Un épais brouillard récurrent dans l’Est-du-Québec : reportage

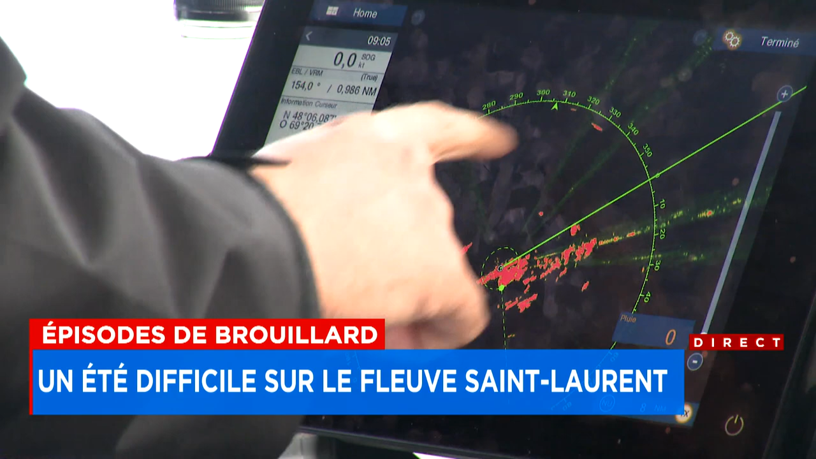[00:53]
Le radar, c'est notre outil numéro un, c'est nos yeux. Donc lui, il voit les obstacles que nous, on ne voit pas.